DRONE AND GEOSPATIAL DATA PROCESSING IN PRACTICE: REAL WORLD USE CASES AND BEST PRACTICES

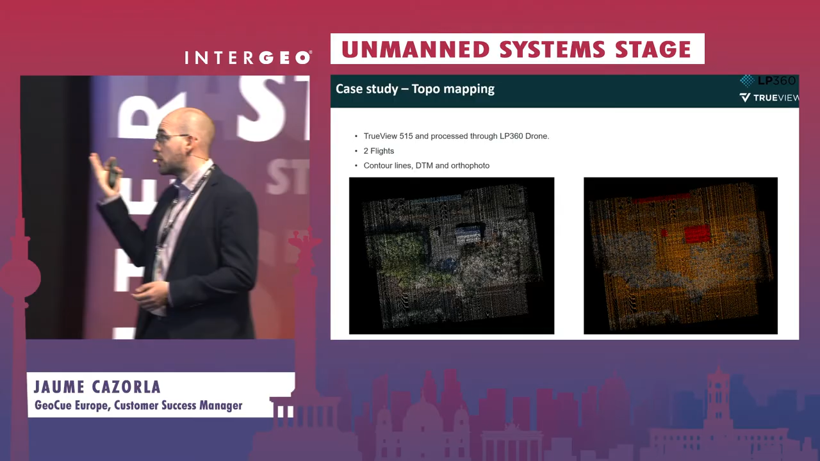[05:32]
In this case, the project, the aim is to get the contour lines for this area, the digital terrain model, and the orthophoto.
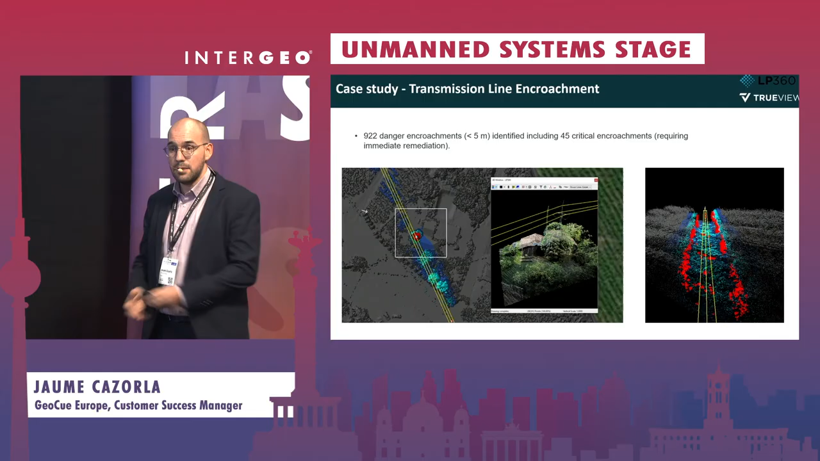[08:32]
And if there is any vegetation growing closer than 5 meters, we will point it. We send a list of points to the client where he needs to send the team to chop the trees, mainly. Could be this one.